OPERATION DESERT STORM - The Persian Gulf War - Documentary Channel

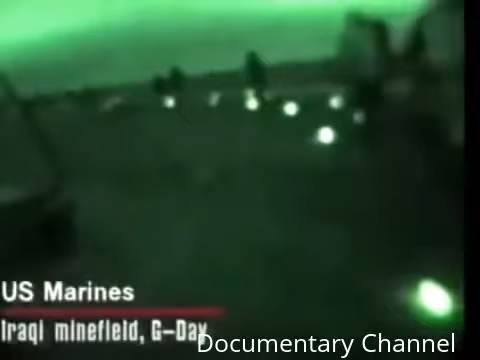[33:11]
Marine forces began to penetrate the first layers of Iraqi defensive positions and minefields before the main attack, G-Day, Sunday, 24th of February, infiltrating through the first set of barriers and minefields under the cover of darkness.